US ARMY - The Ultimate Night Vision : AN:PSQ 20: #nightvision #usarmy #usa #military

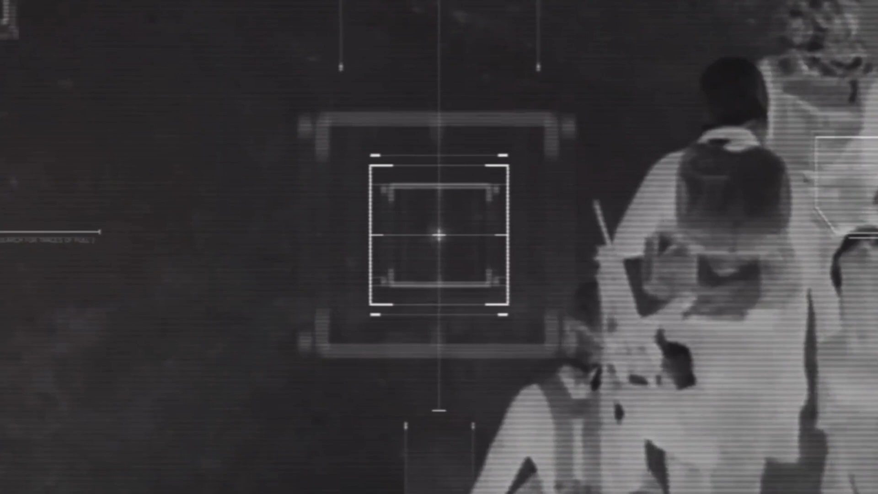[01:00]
It combines two different night vision technologies, image intensification and thermal imaging.
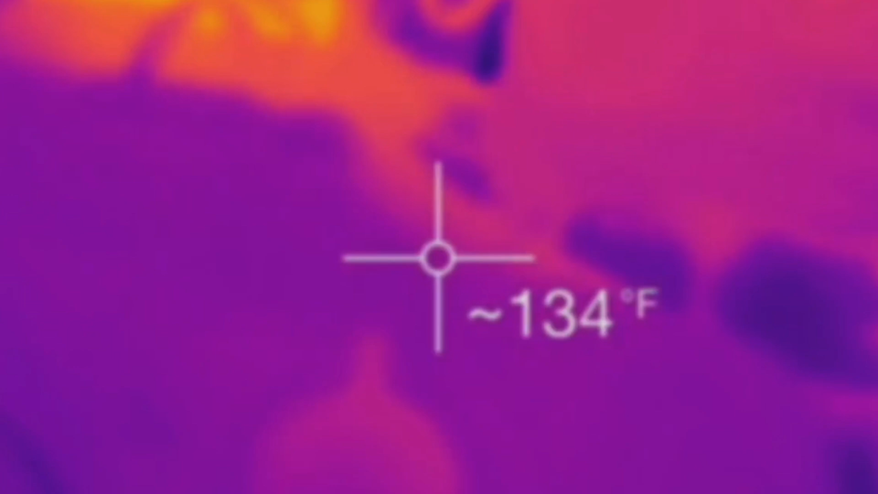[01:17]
Thermal imaging, on the other hand, detects heat signatures.
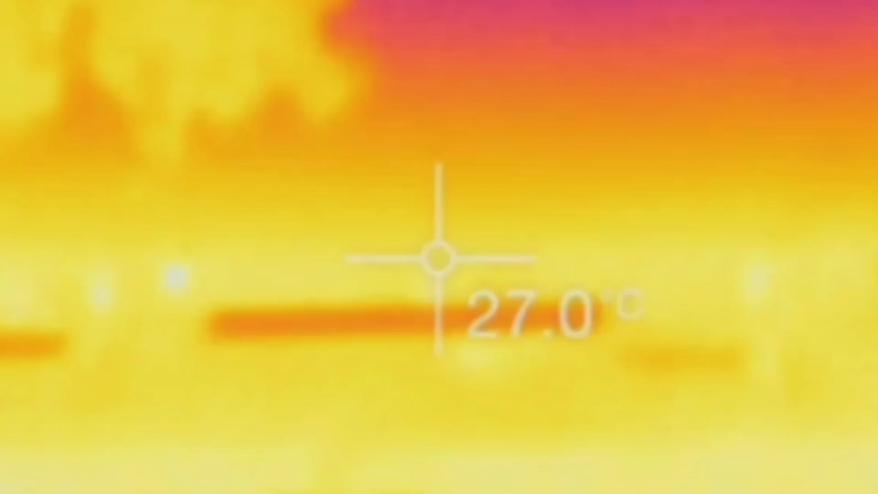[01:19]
On screen: spot 27.0°C
It shows you the difference in temperature between objects.
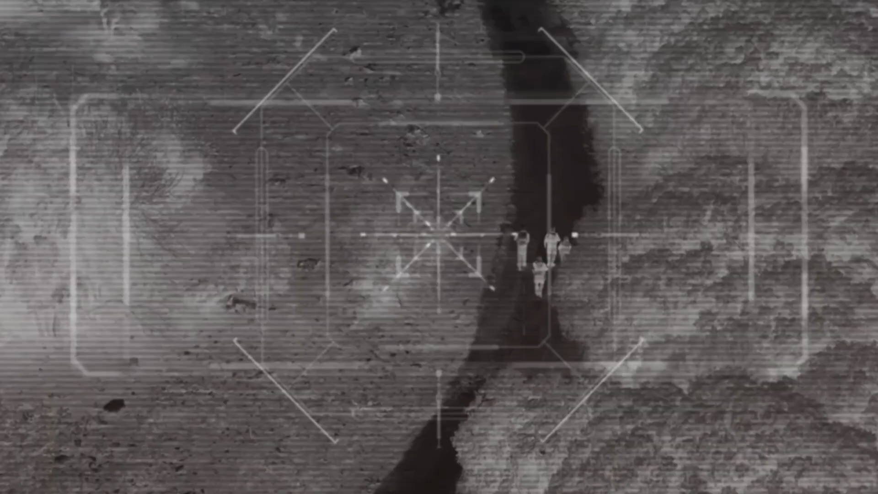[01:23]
This means you can see someone hiding in the bushes, even if they're completely camouflaged.
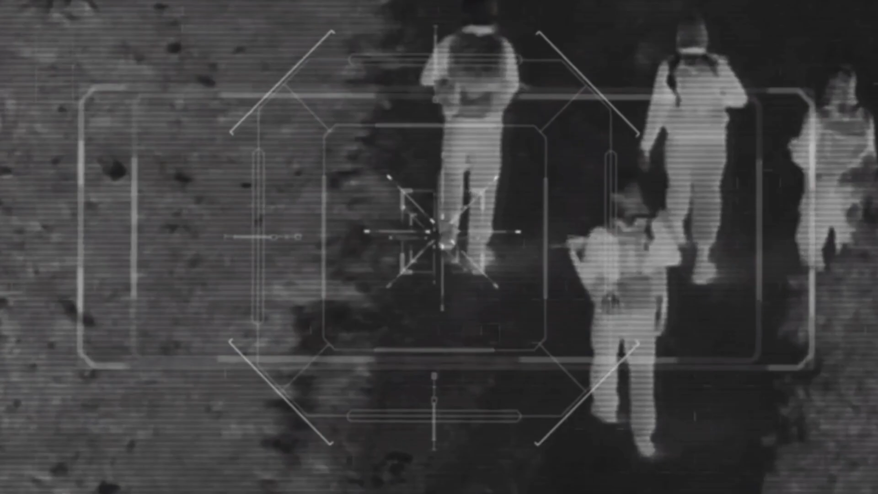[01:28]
The AN-PSQ-20 seamlessly blends these two technologies, giving soldiers the best of both worlds.
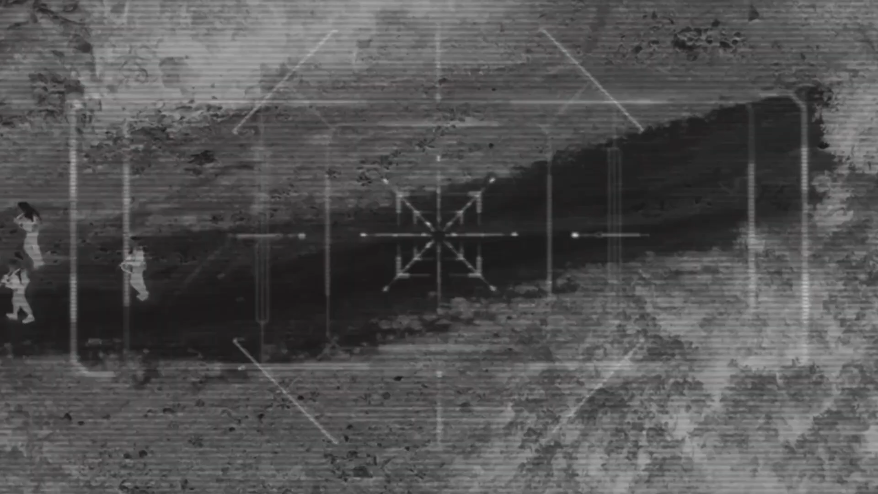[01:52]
Need to see heat signatures? Switch to thermal-only mode.
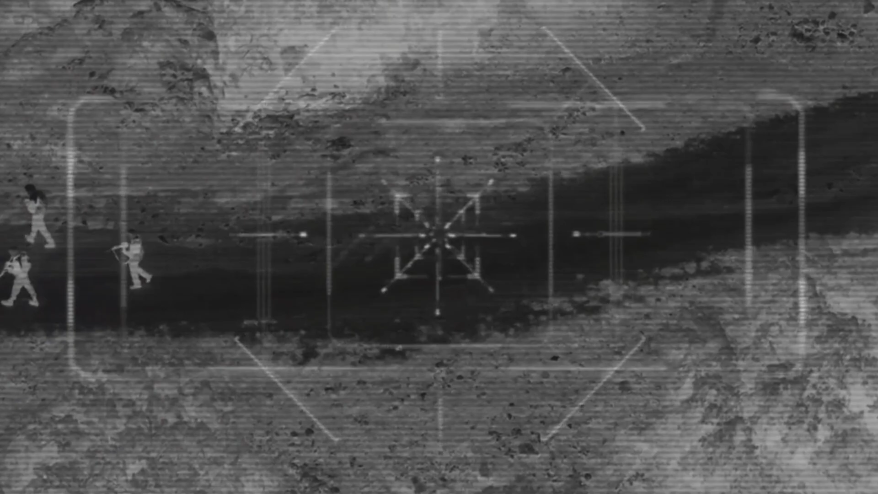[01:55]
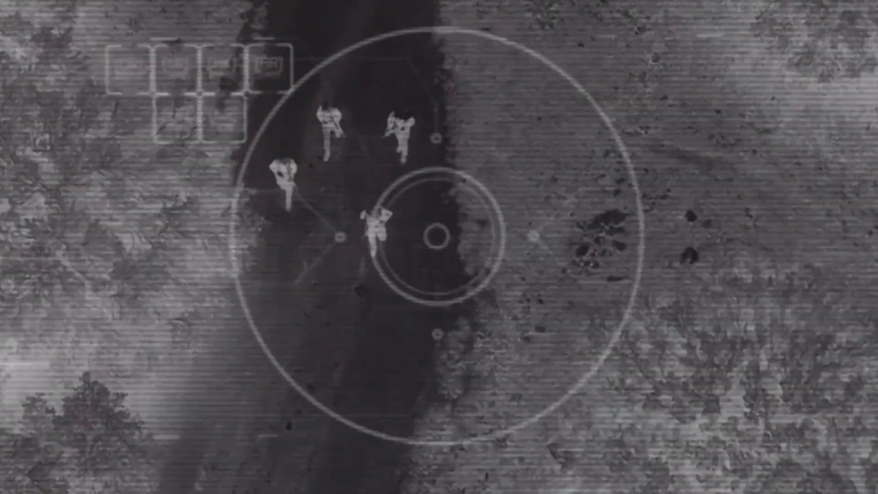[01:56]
This is perfect for detecting hidden enemies or tracking targets. But the real magic happens in fused mode.
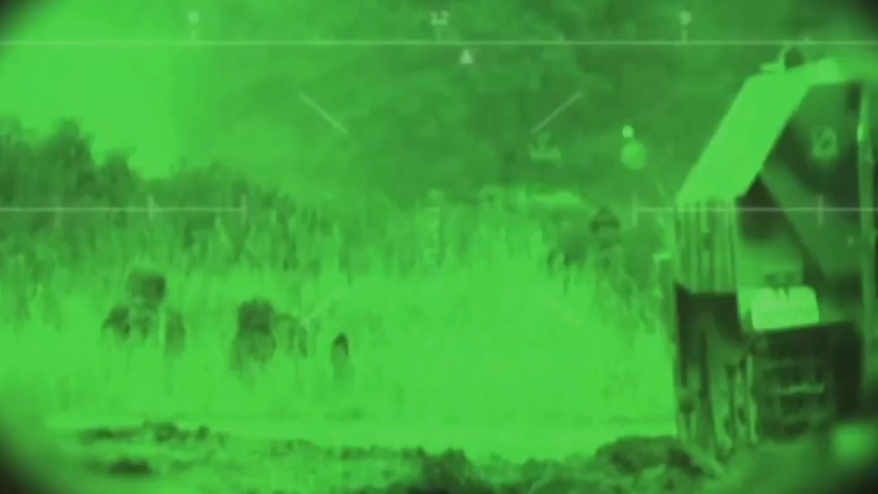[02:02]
This combines both I2 and thermal images, giving you a comprehensive view of the battlefield.
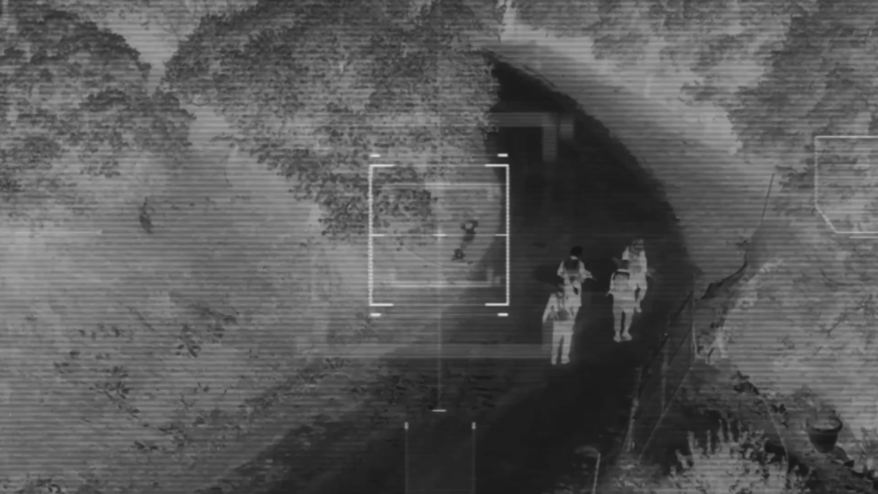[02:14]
With thermal, you might just see a heat blob.